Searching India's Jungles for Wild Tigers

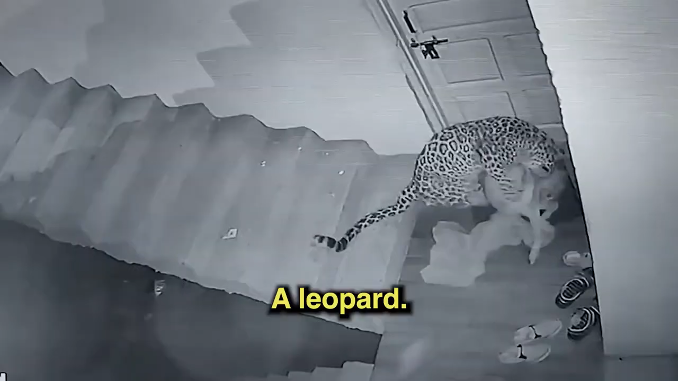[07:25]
Brought it here. Ate it. Ate just one leg.
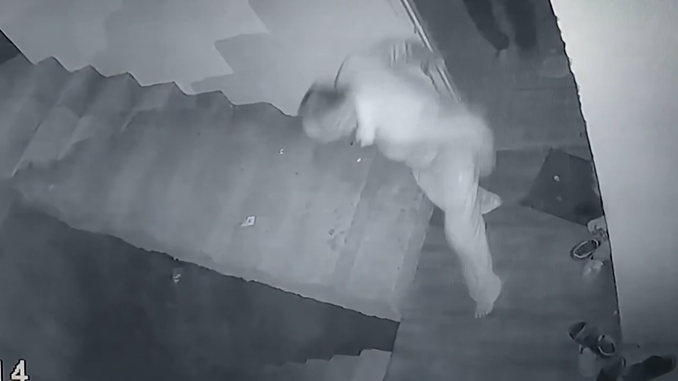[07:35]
The dog's body was found after the first feed.
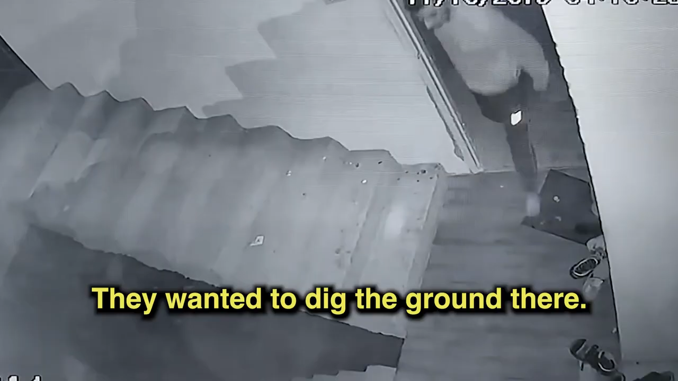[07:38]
They wanted to dig the ground there so I gave them spades and everything.
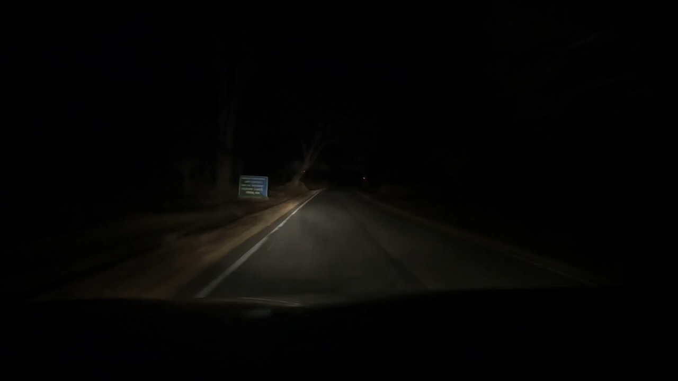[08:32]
where the light shines and to either side of you certain death could be waiting. On our drive back we pass what looks like a ghost appearing out of nowhere in the jungle night but it's more likely a drunk villager. He looked like a ghost and might soon be one.
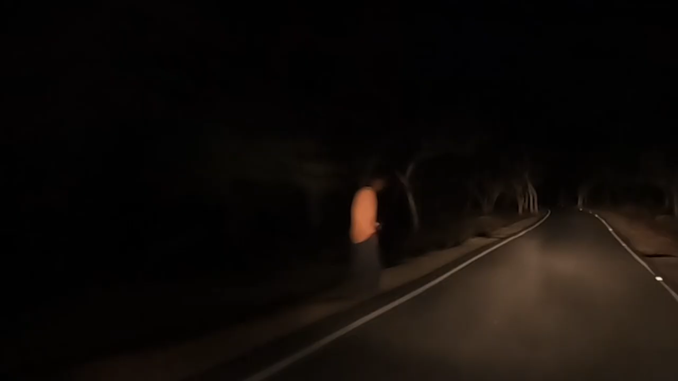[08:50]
It's not only illegal to be there when the sun goes down it's damn they're suicidal.
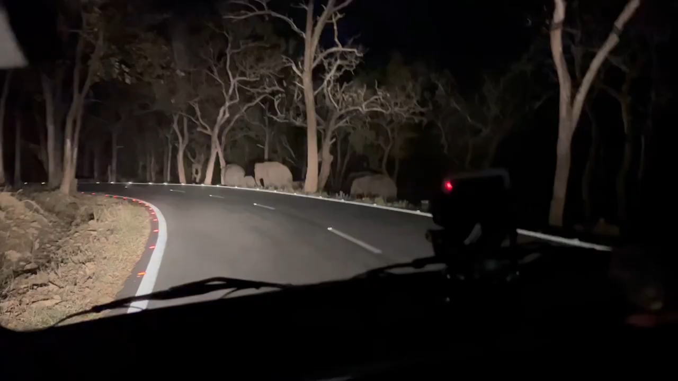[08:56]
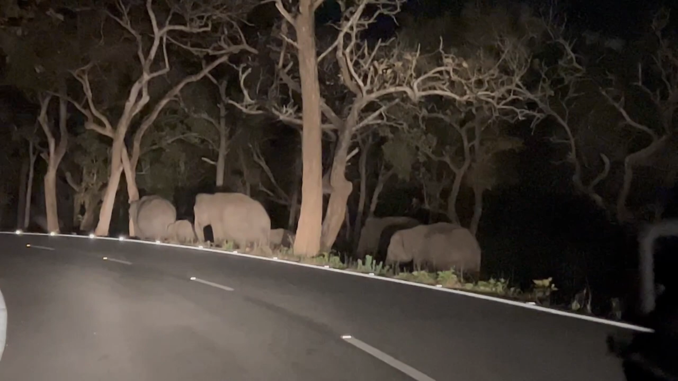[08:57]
Just around the corner we spotted a herd of elephants that would likely kill this man in an instant.